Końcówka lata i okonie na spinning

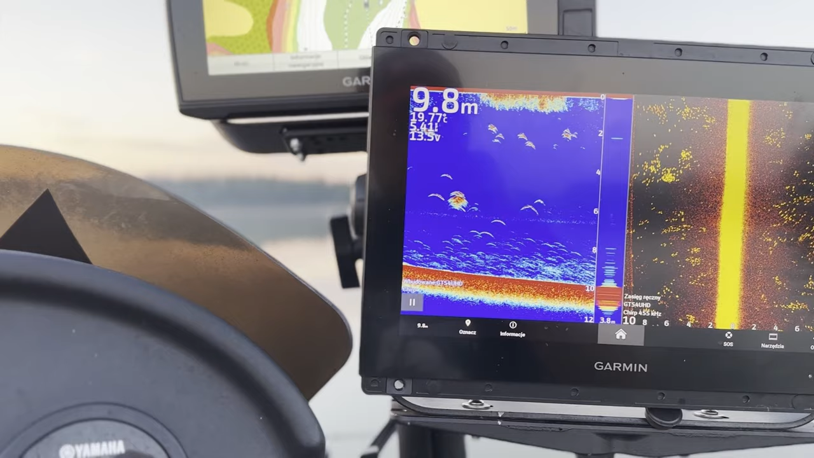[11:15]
On screen: depth 9.8 m
Ławice 2 metry od powierzchni, pod nimi kręciły się okonie i one wcale nie zaglądają tam 10 metrów w dół przy dnie. Także jakbyśmy poprowadzili im jakąś gumkę, czy jakąś przynętę bardzo głęboko, to po prostu by jej nie znalazły.